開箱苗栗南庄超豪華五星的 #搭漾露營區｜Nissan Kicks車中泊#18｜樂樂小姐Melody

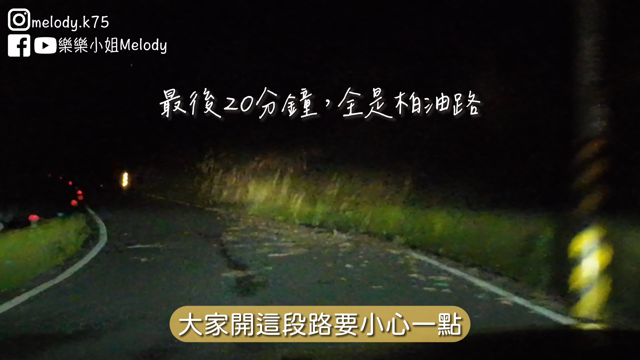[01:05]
要小心一點因為這一塊山頭新竹苗栗的山頭都會有十戶出現尤其是夜沖要注意一下要不然傷害到他們可能就不好了這裡開始一堆露營區了原住民的部落
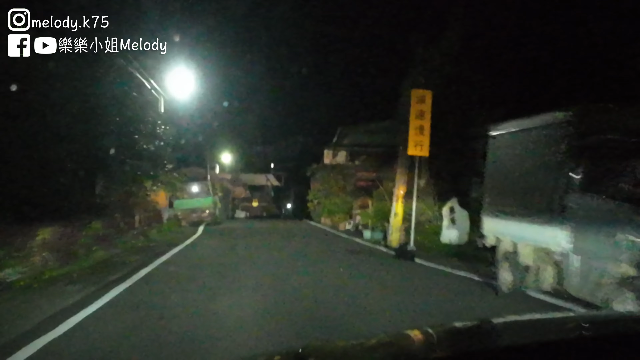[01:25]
打樣聽起來可能也是原住民的話欸 你看他這邊就是一個人像那種小聚落耶欸 那我們沒肚子餓起來這邊買就可以啦欸 這裡怎麼那麼熱鬧啊哇 我們這樣到了請打路啊 接打路就是我們想要好像也是蠻有名的哇 我們直接導航就到他打樣露營區了轉個彎就到囉喔 欸 算蠻好找的欸
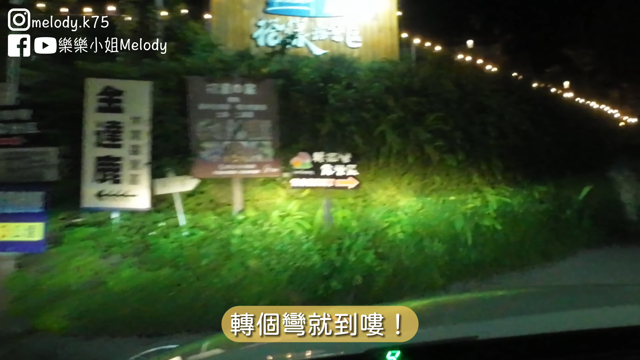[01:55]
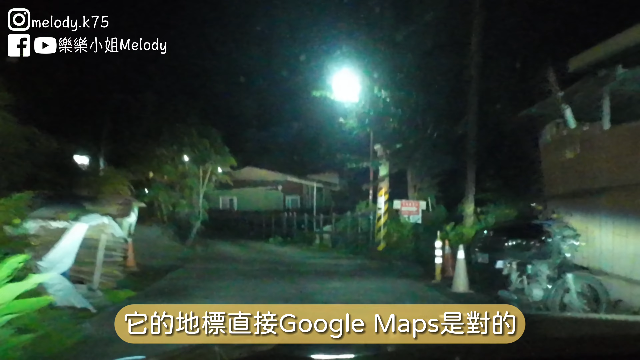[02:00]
他的地標直接Google是對的很突然就對 左邊嗎應該再繼續直走看我這什麼啊路營區是要去的